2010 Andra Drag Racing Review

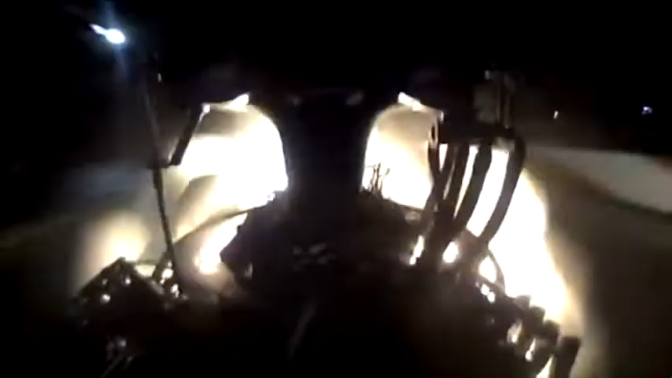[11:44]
Left well, left hard, and then chaos on the back half of the run.
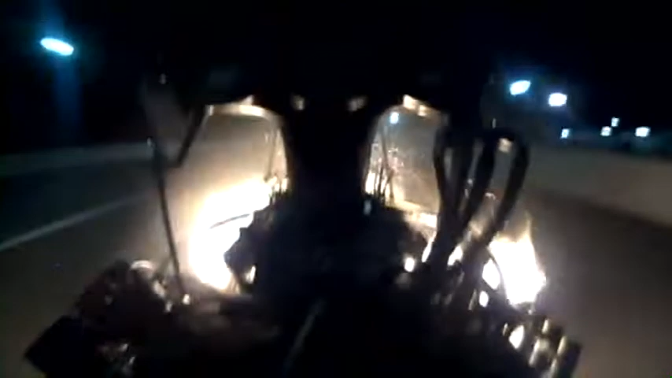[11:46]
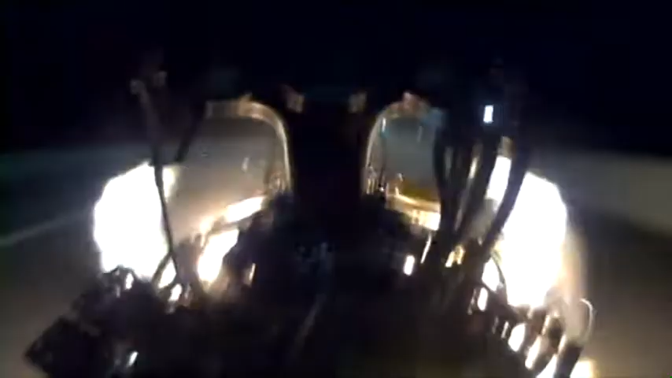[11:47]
Oh, it looks like a classic lean out. Look, left to screen.